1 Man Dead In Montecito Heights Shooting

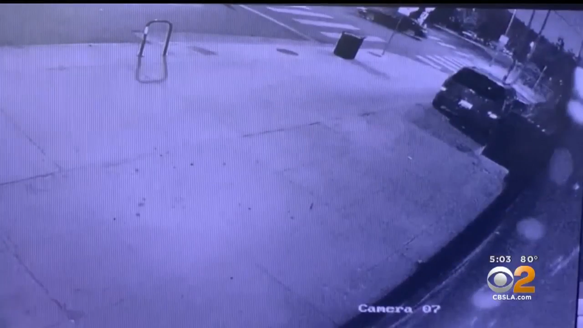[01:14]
45 SECONDS LATER, CORTEZ JUNIOR IS SEEN RUNNING ACROSS THE STREET IN THE CROSSWALK. WE WON'T SHOW YOU HOW HE STUMBLES AND FALLS TO THE GROUND, SHOT AND KILLED WHILE RUNNING AWAY. BUT FAST-FORWARD A FEW MORE SECONDS, AND THAT'S WHEN YOU SEE THE SAME BLACK SEDAN TURN AROUND,